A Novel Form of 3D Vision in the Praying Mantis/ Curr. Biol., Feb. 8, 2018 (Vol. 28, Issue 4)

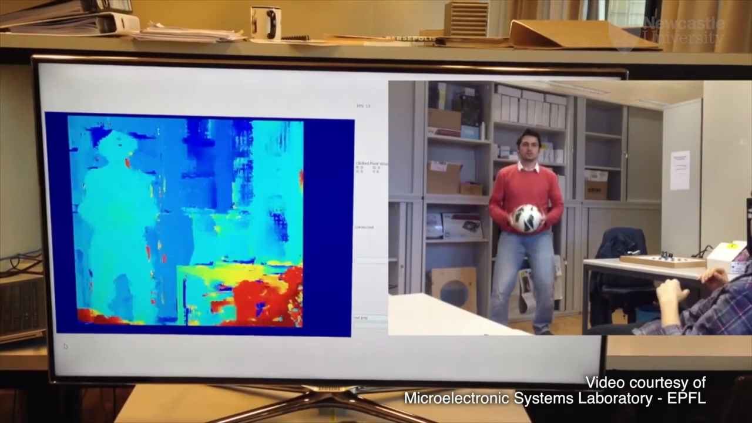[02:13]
Current machine stereo algorithms require a lot of computing power.